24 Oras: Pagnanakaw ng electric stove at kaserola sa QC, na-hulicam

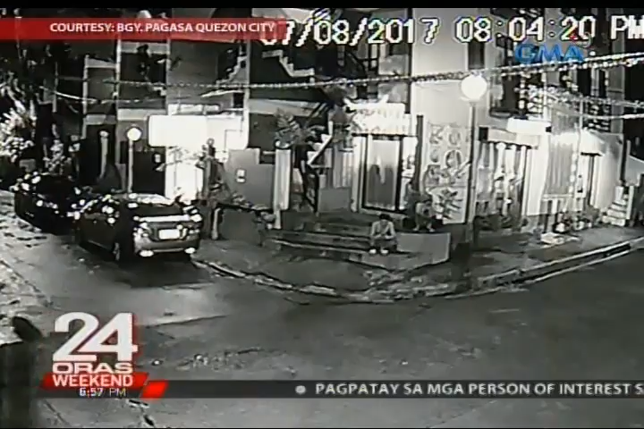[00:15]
Alas 8 ng gabi nitong Sabado, nang makitang nakatambay ang dalawang lalaki sa gilid ng isang bahay sa Road 9, Barangay Bagong Pag-asa, Quezon City.